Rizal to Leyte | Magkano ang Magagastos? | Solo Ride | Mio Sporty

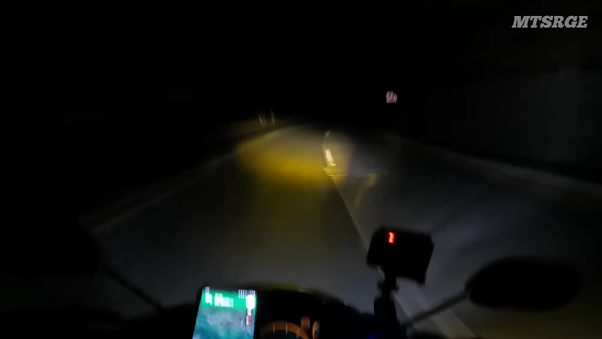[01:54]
Hanggang Matlog tayo, tapos sakay tayo ng barko. Papuntang Allenport. Then pag galing ng Allenport, biyahe tayo hanggang Palo Leyte. Medyo malayo pa yung biyahe pag makatawid na tayo ng dagat. Bale ito, maglalago na ulit tayo. Balikan ko na lang kayo mamaya pag medyo maliwanag na mga Sards.
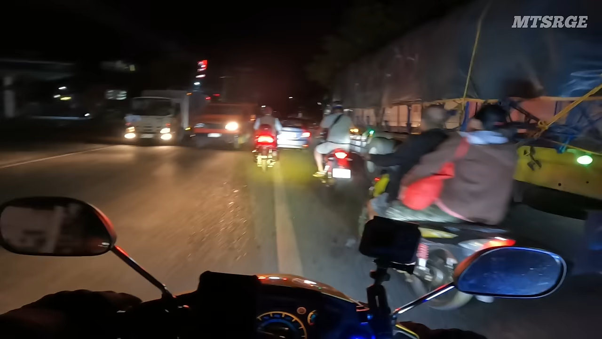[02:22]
Alright mga Sards, nandito tayo sa town proper ng Tanay. Galing kakaliwa na tayo dito papuntang Laguna.
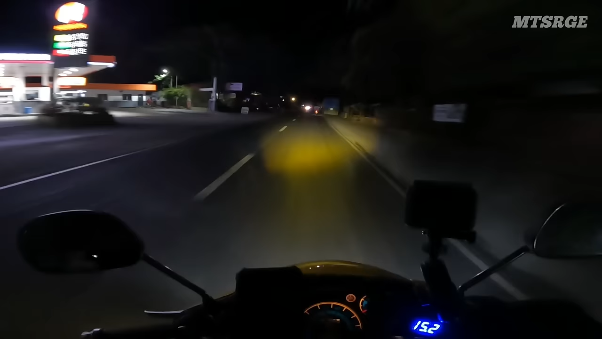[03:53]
ililista natin yan kung magkano yung kabuuan ng mga nagagastos natin hanggang sa pagkain at sa mga hotel na tutulugan natin. So kita-kita ulit tayo mamaya mga Sards. At medyo madilim pa rin. Alright. Alright, Pami Laguna na tayo. Ayan, yun na yung crossing ng Pami Laguna. Lumban Laguna.
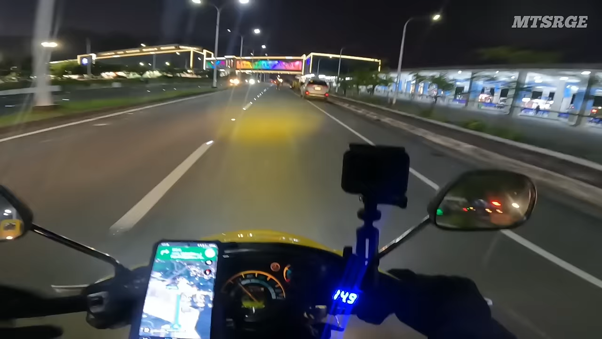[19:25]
Doon ko lang dadaan. Alright, kakanan na tayo dito, mga sards. Kaya, pamutang Matnog. Alright. Bali, magpagas na rin tayo dito. O, may gasoline na dito.
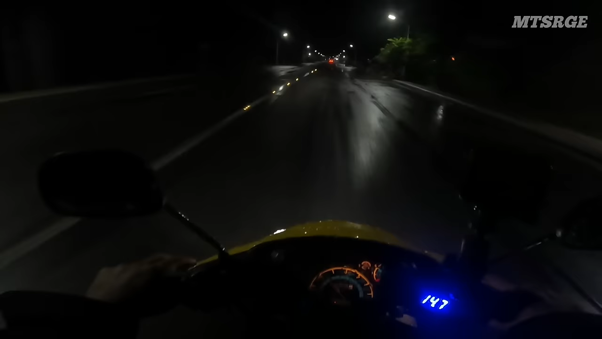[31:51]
1 kilometer lang siguro to. So ang oras ngayon mag-alas 5. Check out tayo doon, tapos bira na tayo dito sa Matnog Port. Medyo hindi maganda yung weather eh. Tignan mo, basa yung kalsada. Tagpulan siguro to sa summer. Baka abot-abotan tayo ng ulan mamaya nito ah. Habang nasa summer na tayo mga biyahe. Ay nako, wag naman sana, Lord.